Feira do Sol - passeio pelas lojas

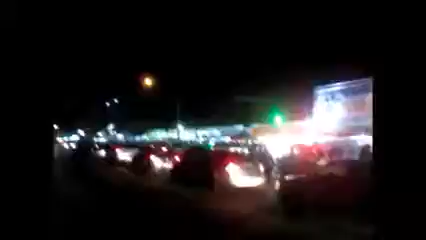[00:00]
em frente à Feira do Sol. Ai, o policial tá fazendo ali. Ai, aquele carro chato do funk.